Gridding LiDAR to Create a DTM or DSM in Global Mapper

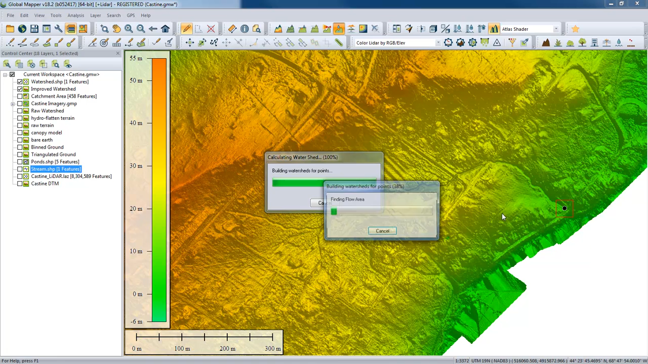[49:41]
And hopefully, you will see that what was previously constrained to a very small area based on these barriers, these roads, now we can see where these culverts have been delineated with this brake line.
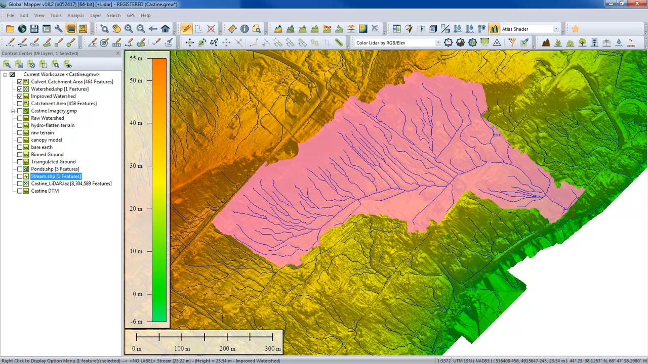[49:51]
The watershed is a much more accurate model of the drainage to that point. So in the final section, we're going to take a look at some of the visualization options. The intent of this section or this presentation was to talk about that transition from a raw point cloud into a terrain surface. And obviously, we could go to lengths in terms of describing some of the procedures. We could follow contouring. We did a little bit of watershed, but we could do things like viewshed, volume calculations. That's not for this presentation, unfortunately.
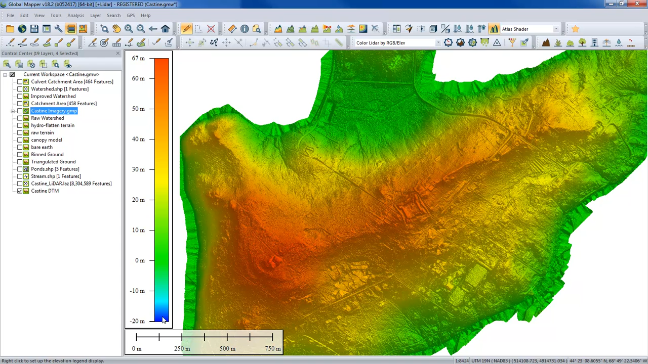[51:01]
is a shader pattern that has applied a color to each pixel. And it's an interpolated visualization so that you can see. We obviously have some anomalies in our data because my legend goes from minus 20 here all the way to 67 meters. The colors, as you can see, represent that. This is a shader. There are a number of shaders that are pre-configured in Global Mapper that let you change how the pixels are displayed with a gridded layer.
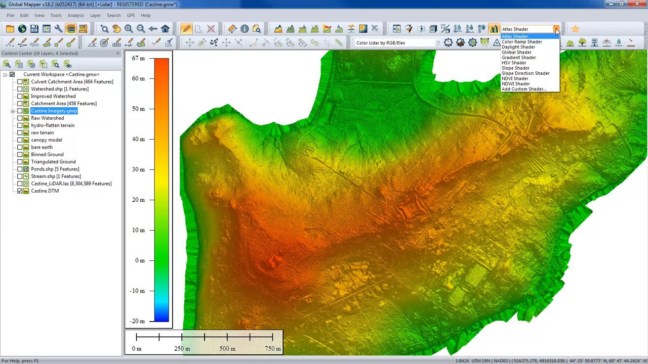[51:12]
For instance, we have what we call a global shader. Now, if I choose that option, it appears that my visualization is just a single color, but in fact,
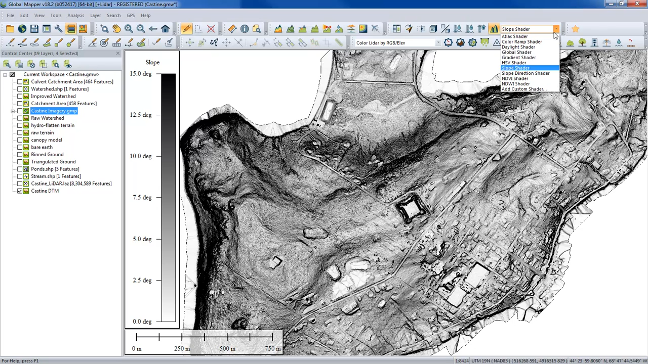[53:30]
There is actually a baseball field in the middle of the fort. Yeah, you can actually see a little bit of slope around the outfield of the baseball field that they put inside the fort. One other slope variation is a slope direction shader. Now, this is a little bit confusing when you take a quick glance at it. But if you look at the legend, you'll see that colors are now being applied that reflect not slope angle but slope bearing. North facing slopes would be top and bottom 0 or 360 would be white. South facing slopes, which here in the Northern Hemisphere most of us are probably most interested in south facing slopes, you can see those would be the reddish colors. Now, with all of the colors present, it's not that easy to figure out what's going on.
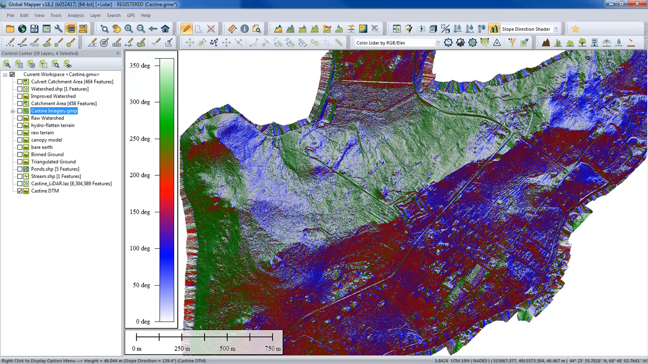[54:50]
And you can also access those slope values to make a custom slope shader or slope direction shader. Exactly. It could be based on elevation or slope. Now, one final thing we will show here in regards to terrain visualization. I'll go back to the Atlas shader, which is, by the way, the default, and it is the most common visualization of terrain. But one final thing to show is a little button here, which is adjacent to the drop-down. And this is our hill shading. What we're looking at on the screen is actually a terrain model with shadows accentuated. And if I simply uncheck that box, you can see it drops those shadows out. In a way, it makes it a little more difficult to see what's going on. There is an argument to be made that's actually a purer model.
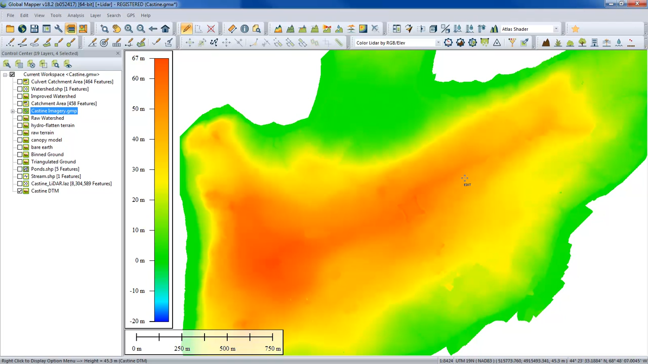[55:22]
You're not actually being artificially fed the shadows so you can see the raw data itself. But certainly from an aesthetic point of view, when you have that hill shade on, it certainly allows the terrain to jump out at you. You can see a lot more clearly.
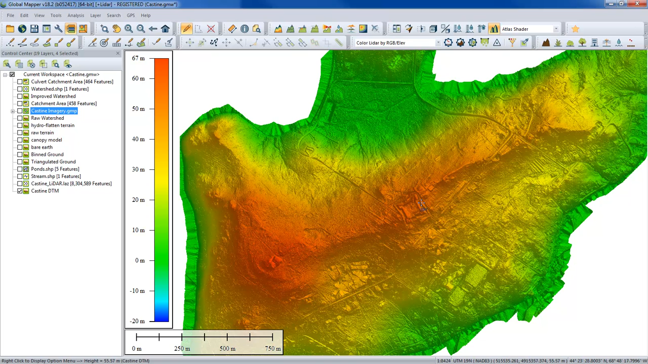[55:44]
Many of those settings can be configured by the way the angle of the shadows, et cetera, the intensity of the shadow are configuration options. If you open up the configuration dialog box, there's an entire section where you can customize that shader pattern. Our objective today was to take a look at gridding LiDAR data. We talked a little bit about exactly what the gridding process was creating a surface from our vector data. And we also revisited filtering and we sort of repeatedly did that in the context of the actual terrain analysis. But we could also do that visually with the LiDAR module filters and that would get applied automatically as well.